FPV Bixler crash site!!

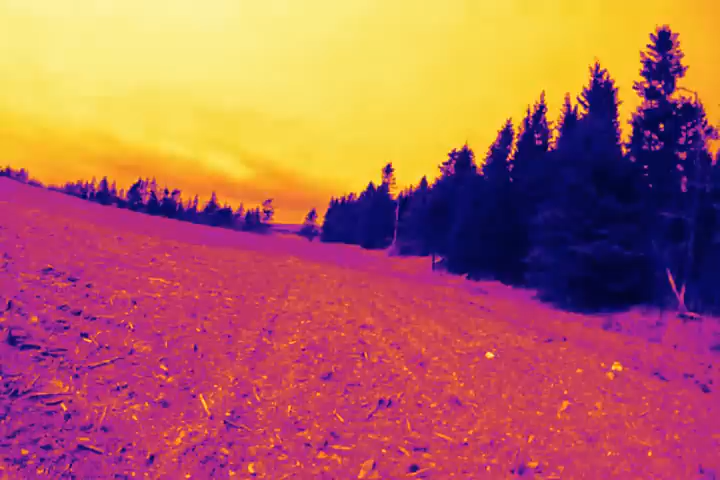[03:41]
That's the, that's about one and a half kilometers to that road there. Uh, you can see it over there, but.